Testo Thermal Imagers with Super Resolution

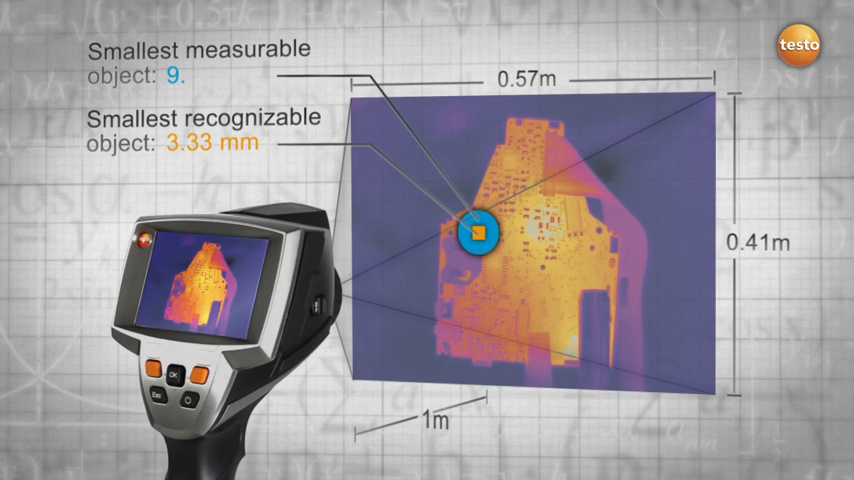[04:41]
in size you are still able to detect more details while maintaining the same distance to your measured object the conclusion with the aid of the natural movement of
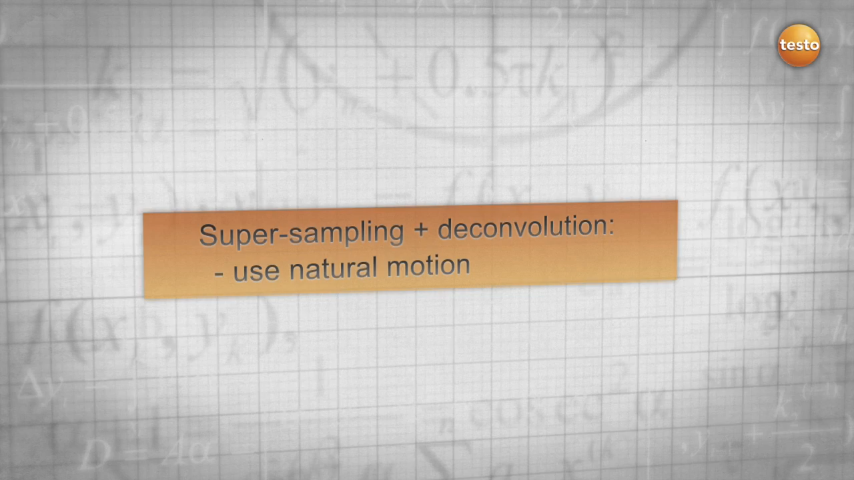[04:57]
the hand super resolution combines all advantages of super sampling and deconvolution
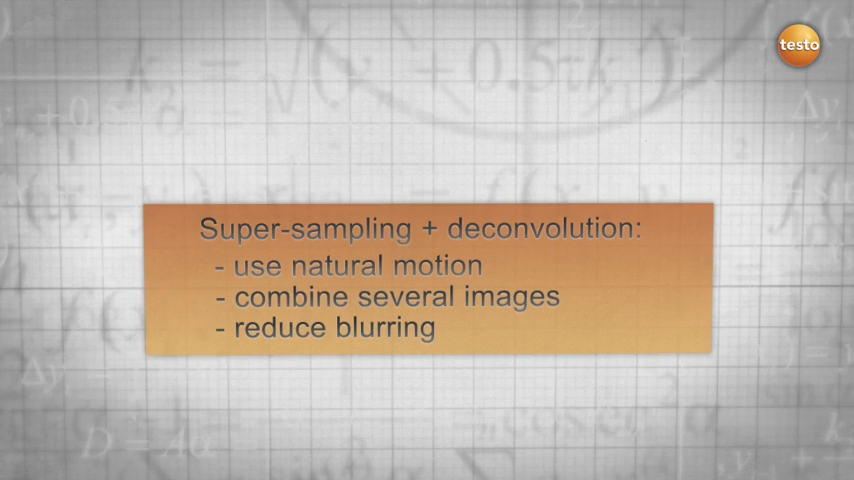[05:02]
into a new and revolutionary technology as a result super resolution
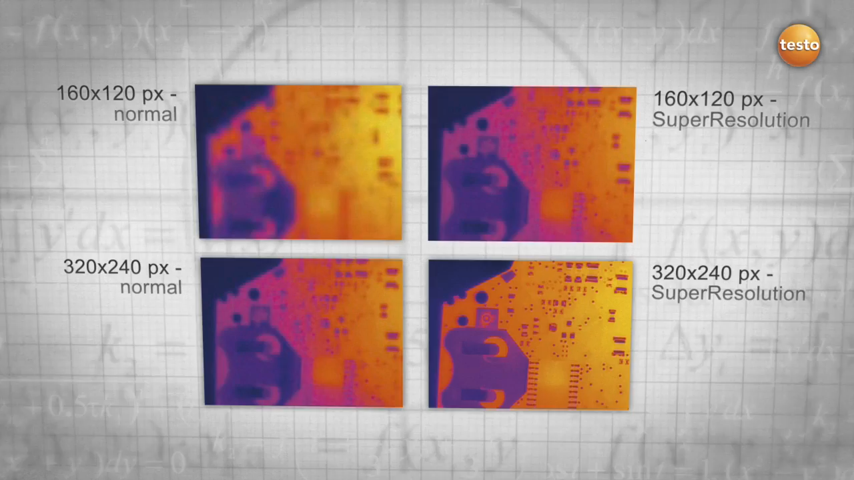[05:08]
improves your resolution and allows you to thermograph even smaller objects and see more details